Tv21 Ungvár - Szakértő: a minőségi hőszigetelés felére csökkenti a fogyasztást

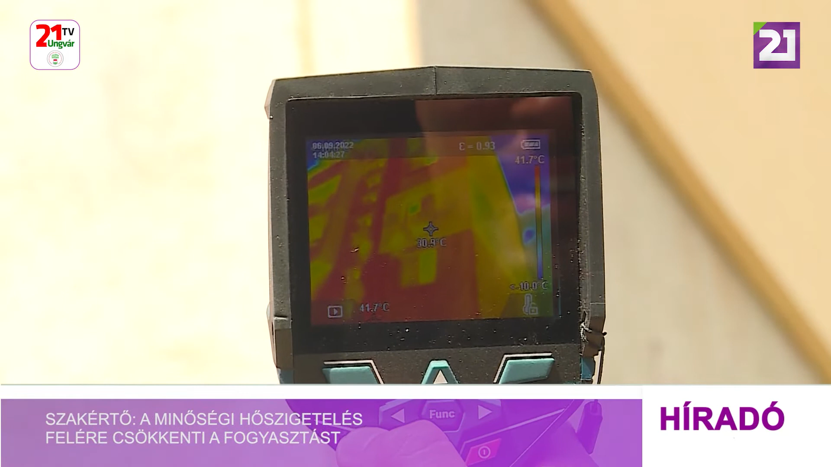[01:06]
A hőkamerán látszik, hogy a szigetelt homlokzat nem melegszik fel annyira, ezért nyáron hűvösebb, télen pedig melegebb a lakás, kevesebb energia felhasználásával.